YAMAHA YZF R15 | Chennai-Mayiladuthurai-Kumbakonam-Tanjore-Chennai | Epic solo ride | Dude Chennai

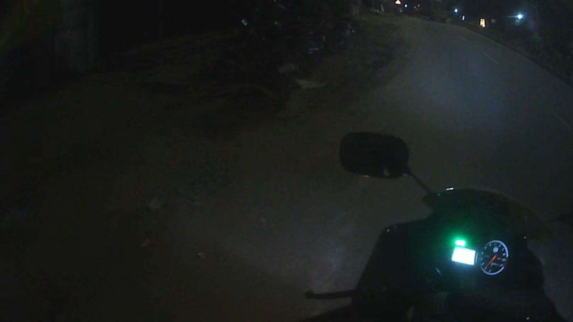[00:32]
the dog which I found in the ECR it was friendly